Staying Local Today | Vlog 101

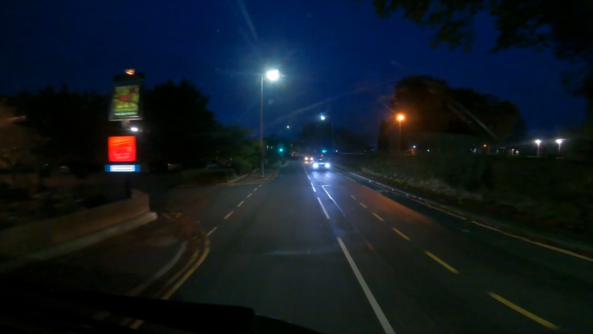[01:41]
to get to witness where I am now so they jump onto the m6 south and then to the m62 and cutting across to the bypass and then I'm on the far end of witness as well which is pretty much close to speak
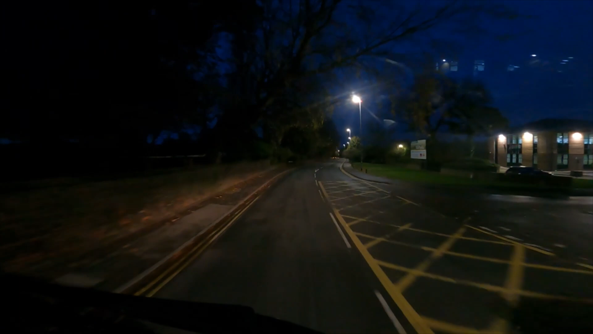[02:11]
If roads were like this all day it was so much easier this job